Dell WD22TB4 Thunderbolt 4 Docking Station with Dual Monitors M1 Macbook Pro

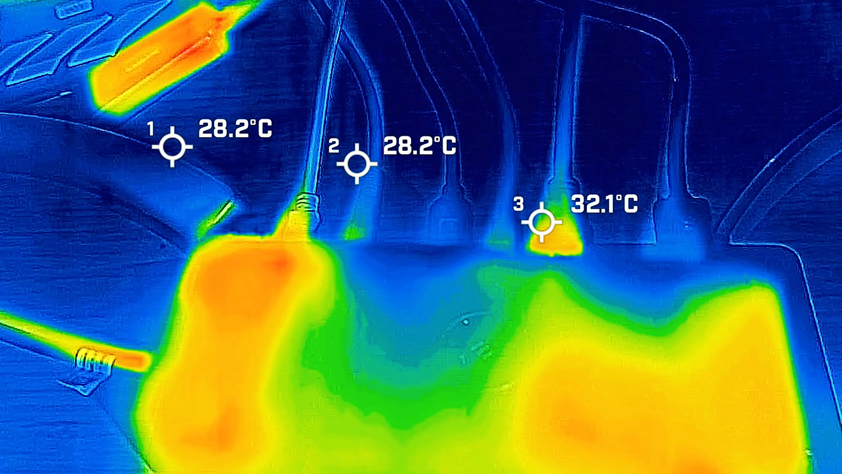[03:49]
I've got this dock currently running for about an hour on triple display, and it's also copying data between my two external drives for a USB-C drive, and also a USB-A drive at the moment.
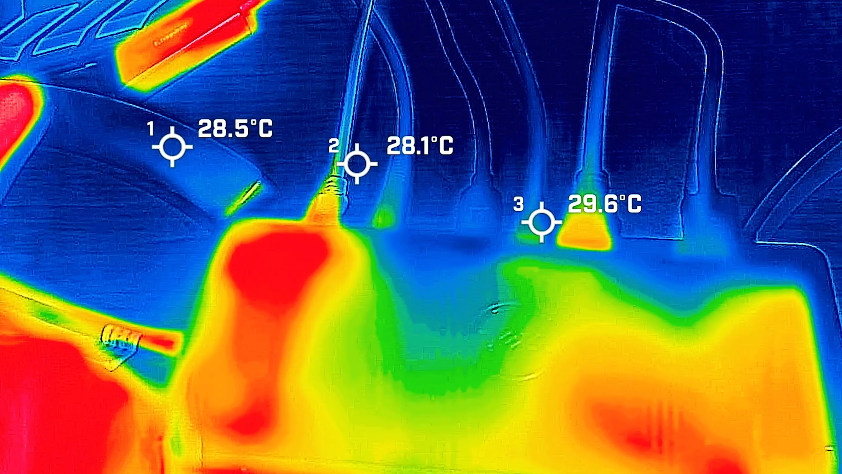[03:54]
And the operating temperature of this while driving triple display, so I'm trying to max it out, the surface looks to be at the most, probably around about 35 degrees Celsius on the surface of the thing, and then we've got around about 37 at the bottom of the base. Now, as for my temperature of the hand, just to give you an idea, I'm currently sitting at around about 35 to 36 degrees Celsius. Now, ambient temperature in this room is around about probably about 25 degrees Celsius.
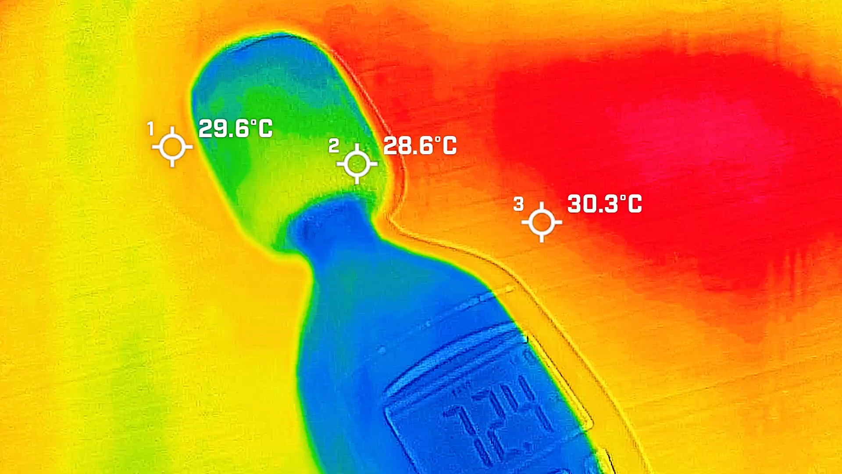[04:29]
So this is a pretty hot night at the moment, and I haven't got anything on. And as for the sound of this dock,
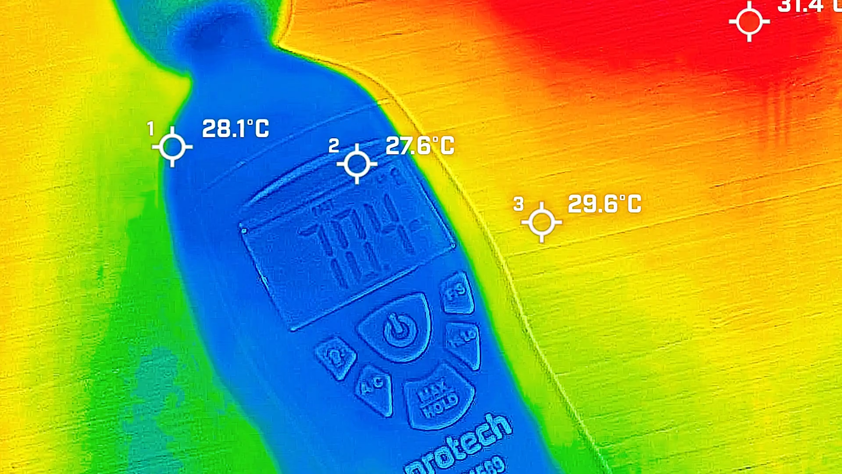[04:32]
you're probably looking at about 37 degrees decibels, as I'll just shut up so you can see this.
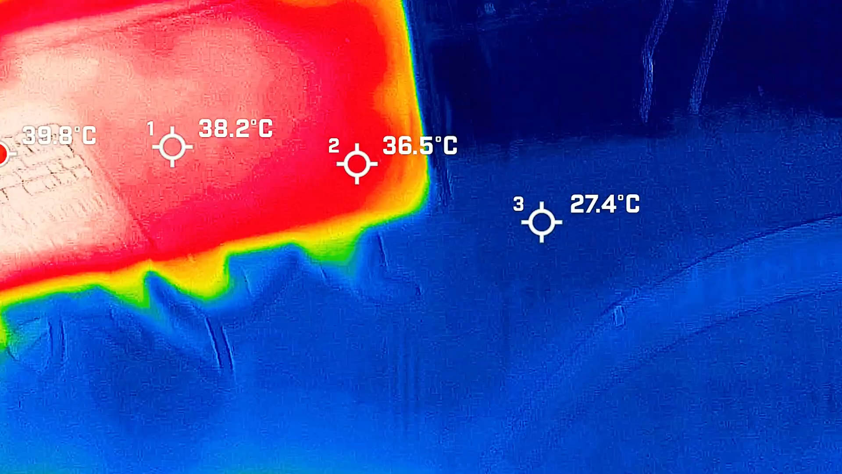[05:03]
And I was just going to show you the bottom here while we're at it, just to give an idea.
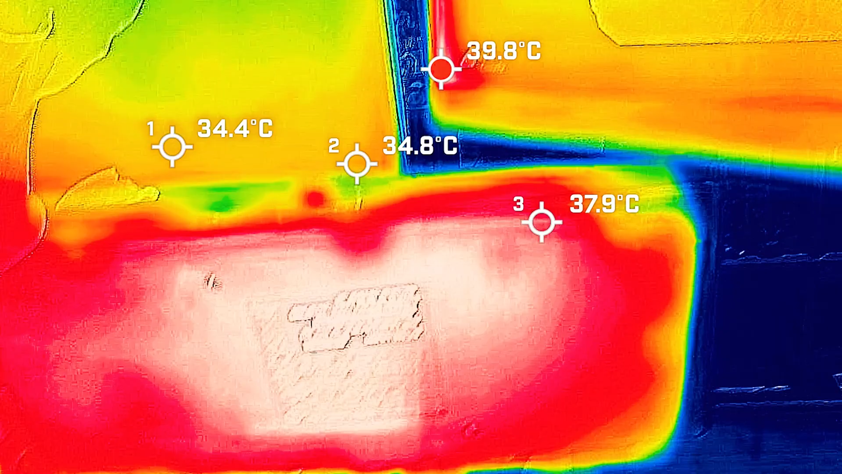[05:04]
So the base is a little bit hotter, around about 39 degrees Celsius.
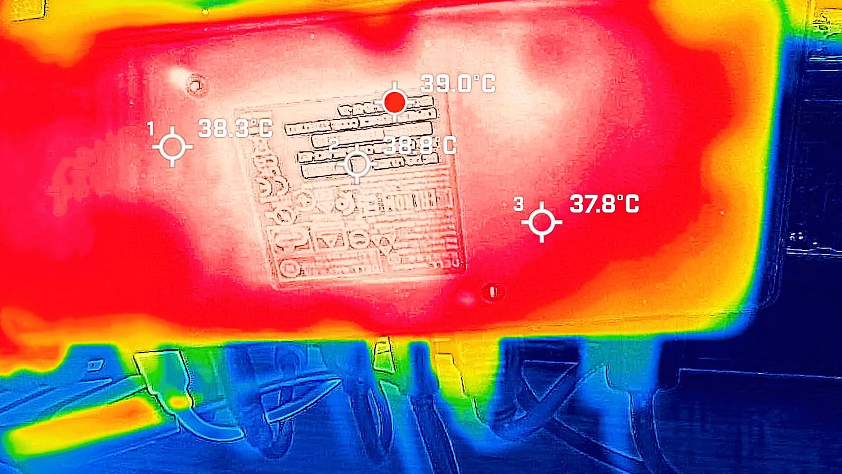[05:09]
On screen: max 39.0°C
So I'll take a guess. It was hitting around about 39 degrees, basically at the bottom.
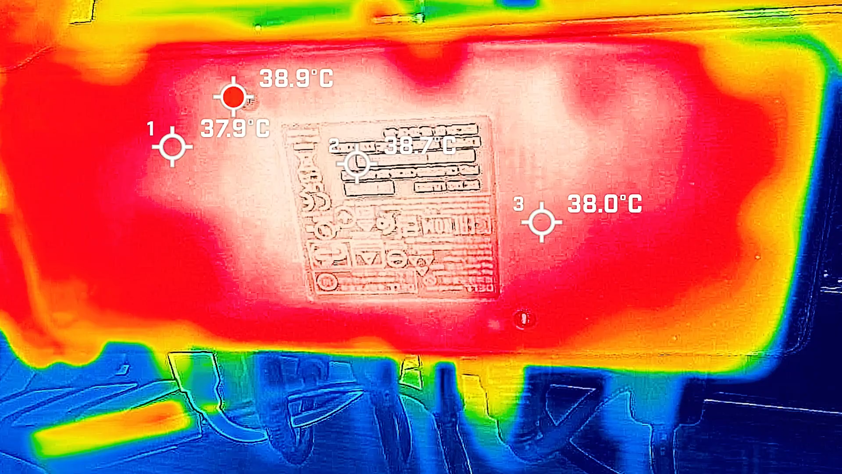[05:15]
But you won't really put much, you shouldn't be feeling the bottom of it most of the time.
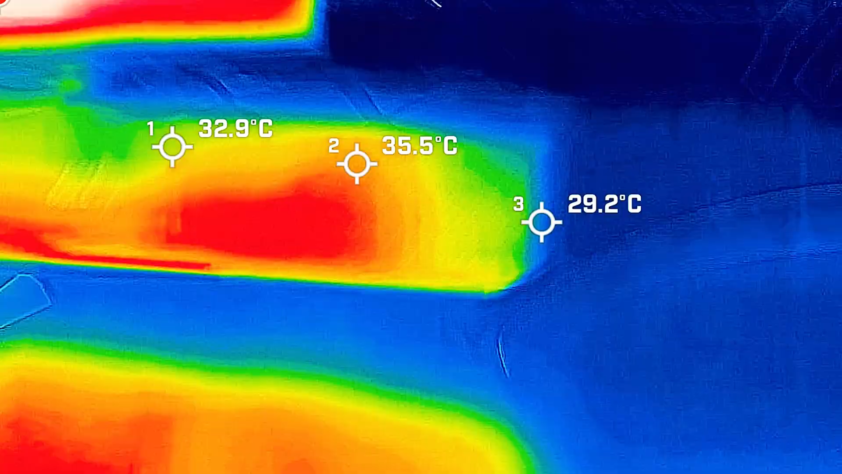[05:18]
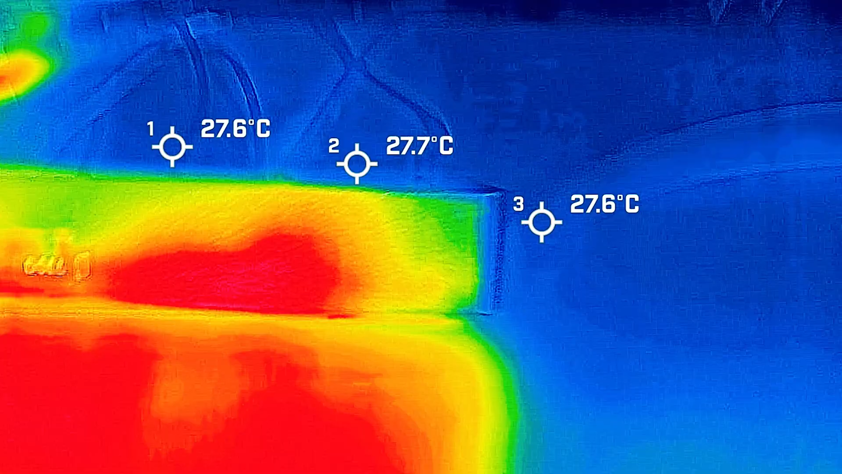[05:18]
But at the top, it's actually operating pretty well.
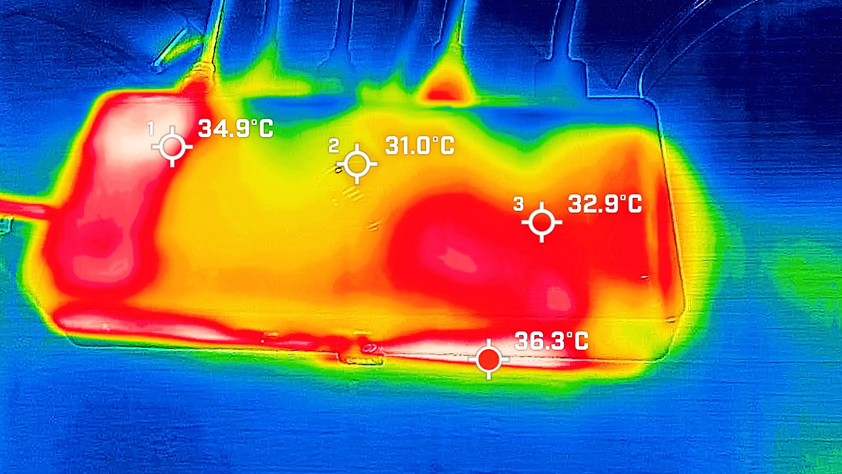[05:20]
Now I'm going to show you how to remove this module here on the side. Now, this is probably the same for the WD-19S as well.